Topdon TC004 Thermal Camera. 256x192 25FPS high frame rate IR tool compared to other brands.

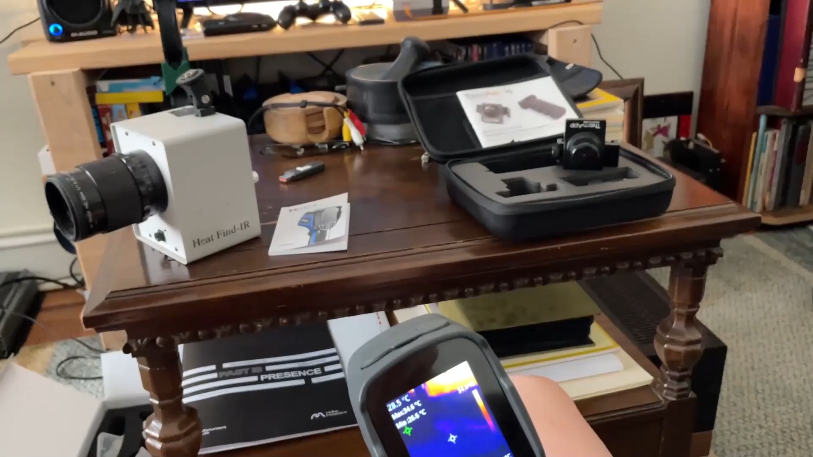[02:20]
Well, whenever we first got it, I had to take it around and I was so excited.
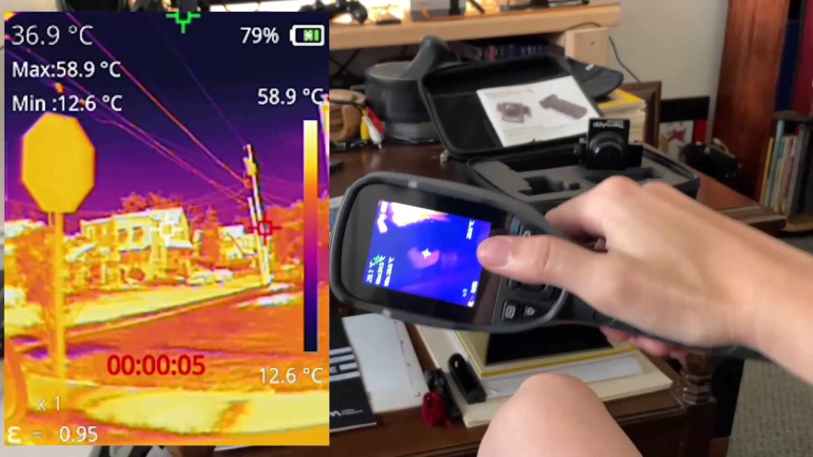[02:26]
On screen: spot 36.9°C, max 58.9°C, min 12.6°C, scale top 58.9°C, scale bottom 12.6°C
The image clarity is a little bit in between the Seek and the Thermap. That's a $2,000 camera though.
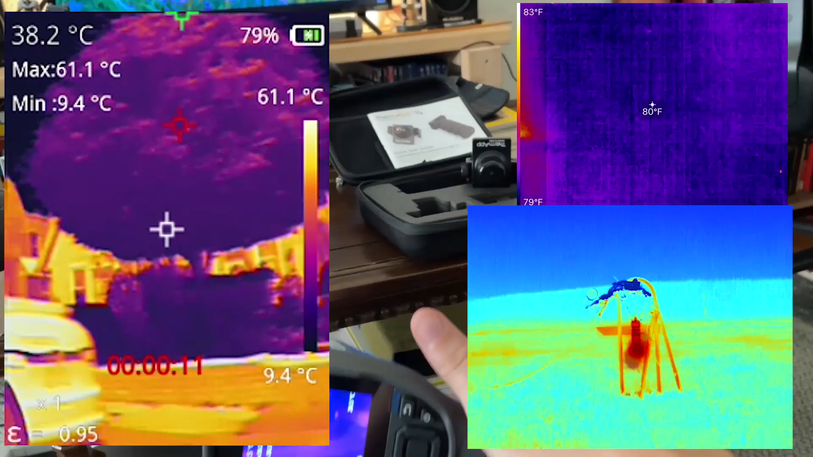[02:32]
On screen: max 61.1°C, min 9.4°C
So, I mean, I don't really expect that to... I don't expect this to reach that quality just yet, even though that was 2016.
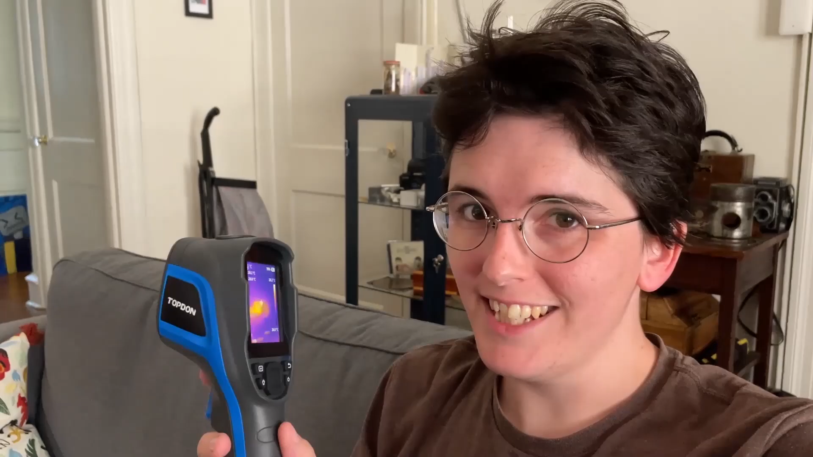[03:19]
This has a very similar process, except whatever image sensor they're using is very high quality. And this goes like two minutes between having to recalibrate.
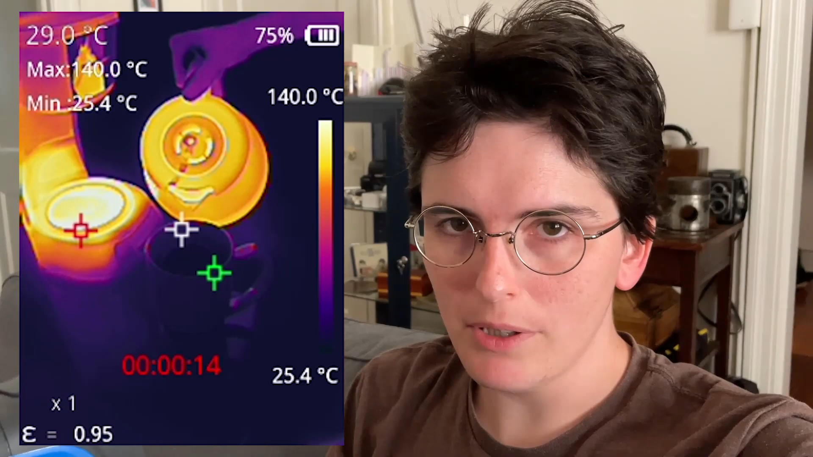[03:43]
On screen: spot 29.0°C, max 140.0°C, min 25.4°C, scale top 140.0°C, scale bottom 25.4°C
It put the shutter on just to recalibrate and then open it back up because now I wanted to have the
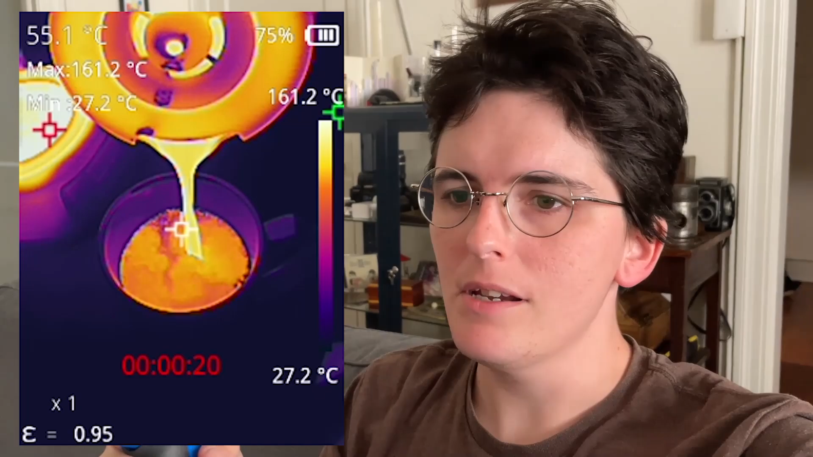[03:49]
On screen: spot 55.1°C, max 161.2°C, min 27.2°C, scale top 161.2°C, scale bottom 27.2°C
hot end of the temperature range a little higher. But then after that, it's all fine.
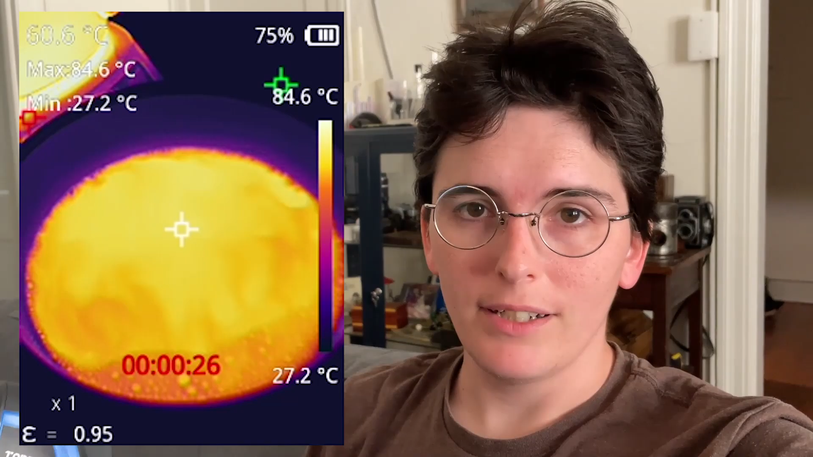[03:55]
On screen: max 84.6°C, min 27.2°C, scale top 84.6°C, scale bottom 27.2°C
So that gets rid of my entire complaint that I had with the Seek thermal camera.
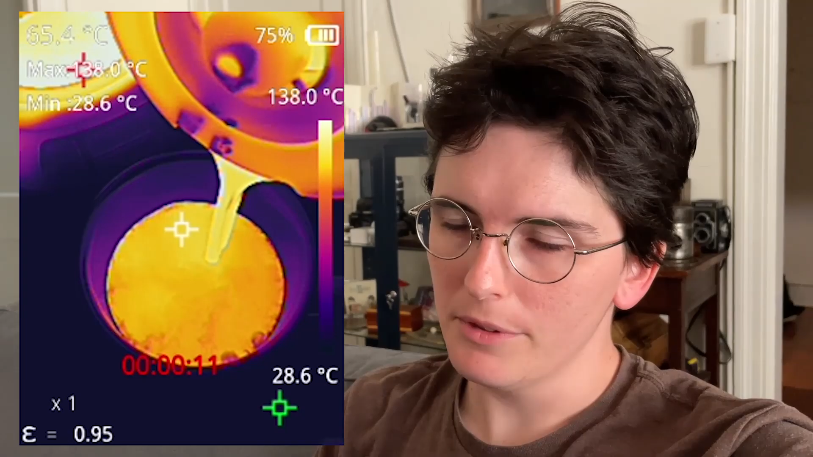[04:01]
On screen: min 28.6°C, scale top 138.0°C, scale bottom 28.6°C
This image sensor, all it does is it just, you drop a few frames every,
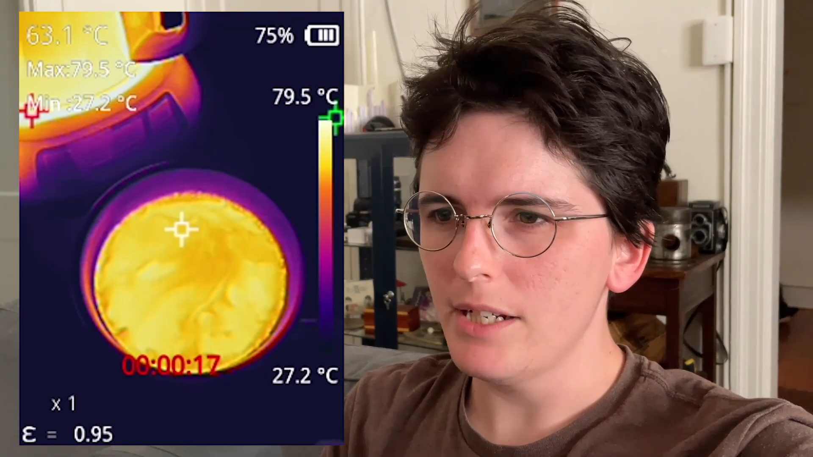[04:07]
On screen: spot 63.1°C, max 79.5°C, scale top 79.5°C, scale bottom 27.2°C
every time you, you change what kind of scale of temperature measurement you're taking.
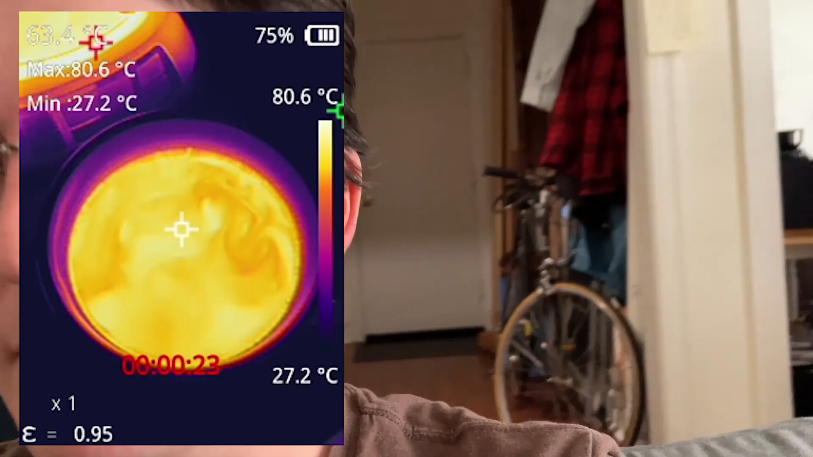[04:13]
On screen: max 80.6°C, min 27.2°C, scale top 80.6°C, scale bottom 27.2°C
Well, here's a video clip of whenever we went to Weiss St. Conchahokan with it.
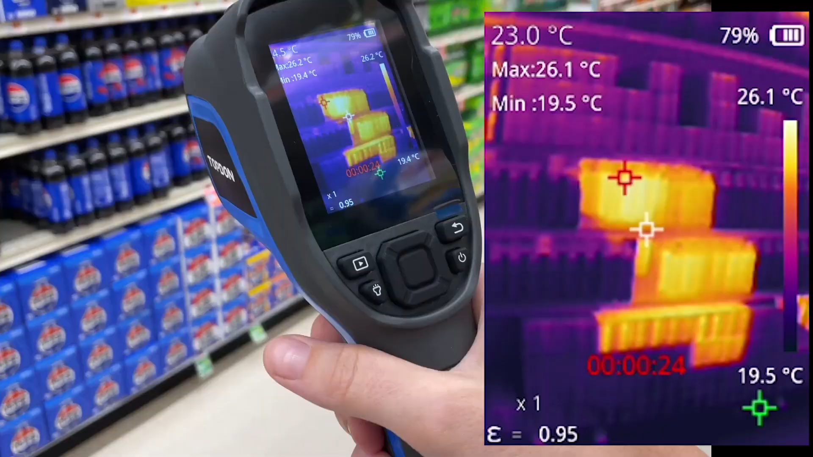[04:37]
On screen: spot 23.0°C, max 26.1°C, min 19.5°C, scale top 26.1°C, scale bottom 19.5°C
Look, you can see what, what soda cans were just brought in from the truck.
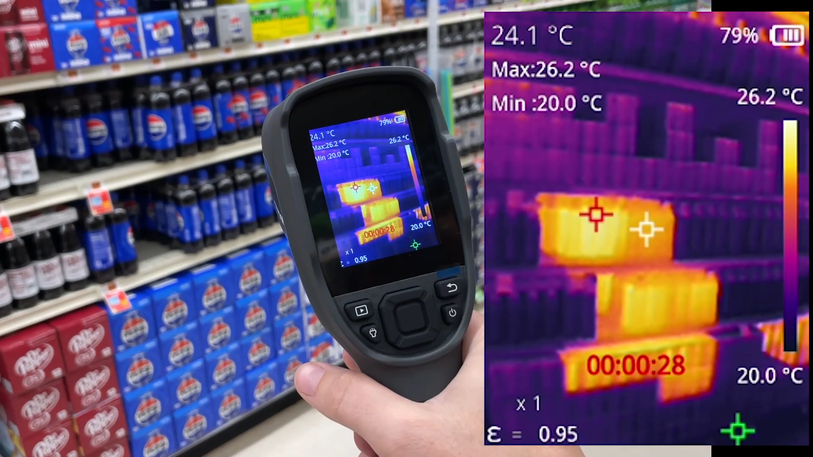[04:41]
On screen: spot 24.1°C, max 26.2°C, min 20.0°C, scale top 26.2°C, scale bottom 20.0°C
The guy is just bringing them in. You can actually see which soda cans were just brought in.
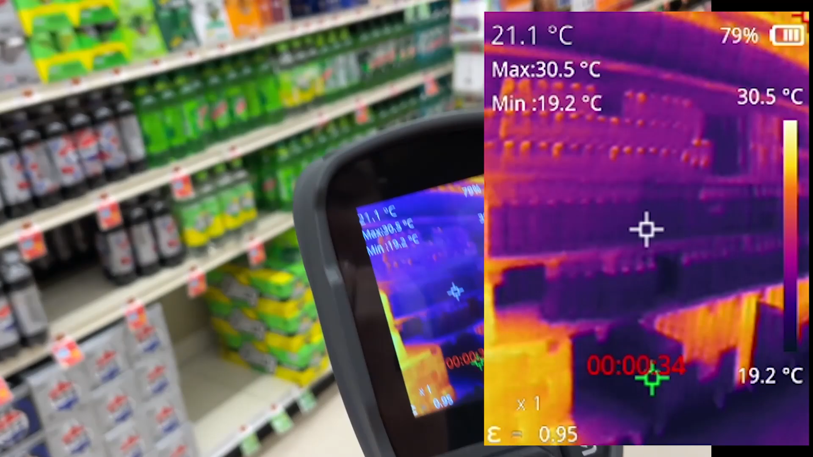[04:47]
On screen: spot 21.1°C, max 30.5°C, min 19.2°C, scale top 30.5°C, scale bottom 19.2°C
That is so cool.
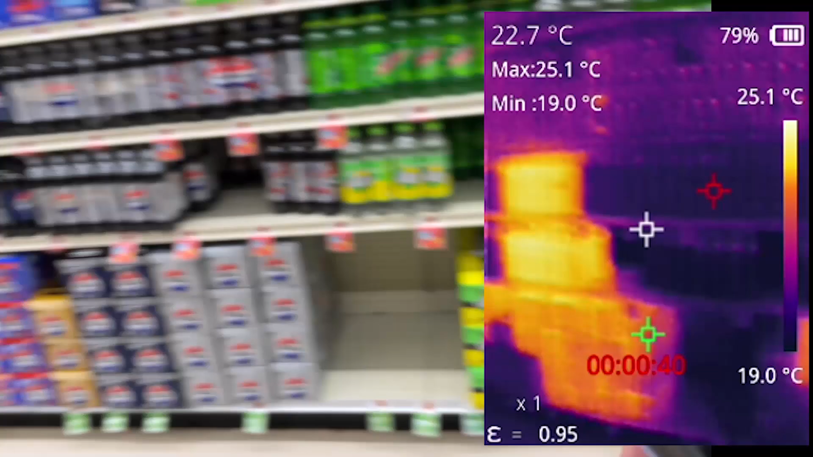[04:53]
On screen: spot 22.7°C, max 25.1°C, min 19.0°C, scale top 25.1°C, scale bottom 19.0°C
Yeah, you can see as he's gone down. Yes, that's kind of cool.
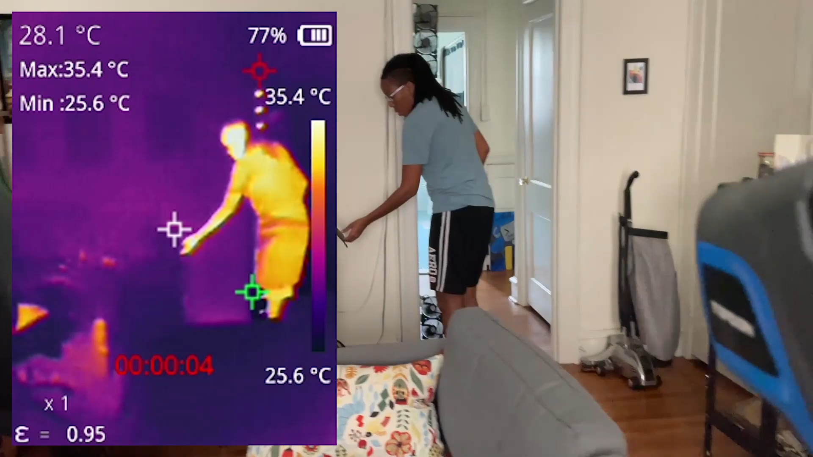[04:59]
On screen: spot 28.1°C, max 35.4°C, min 25.6°C
I know a lot of stuff's reflective in it, but, oh well. It still works pretty well, even though it has high emissivity.
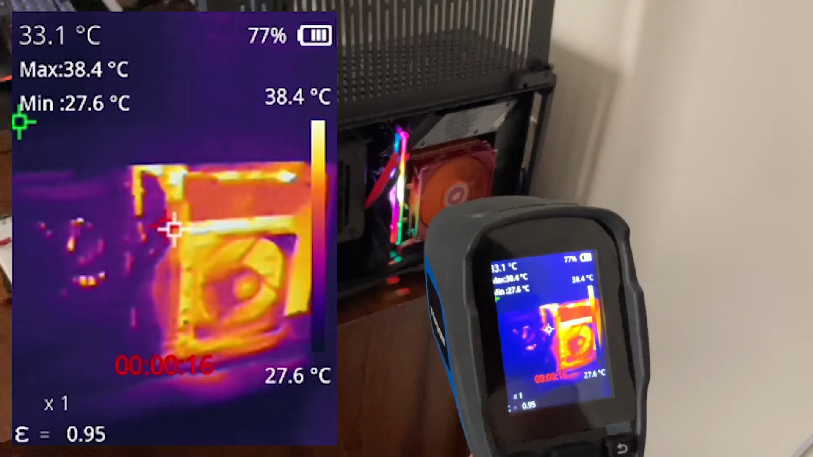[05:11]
On screen: spot 33.1°C, max 38.4°C, min 27.6°C, scale top 38.4°C, scale bottom 27.6°C
You're not loaded into the game yet, right? No, I just turned it on even, so. Okay, so that's 36C, 37C. That's cool.